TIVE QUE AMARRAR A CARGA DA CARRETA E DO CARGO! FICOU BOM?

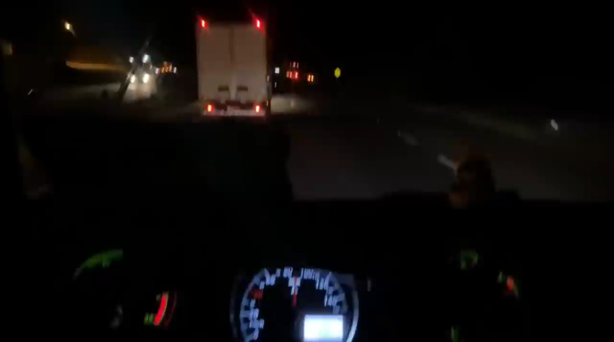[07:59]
Ai, não diga. Só que falta. Eu não gosto desses carrinhos assim, ó. Tô parado na beira da pista. O que é? Será acidente, obra? Meu Deus, só que faltava. Estou indo para Bragança Paulista, tem que passar marginal e coisa arada. E lá na entrada de Bragança tem restrição, só por Deus.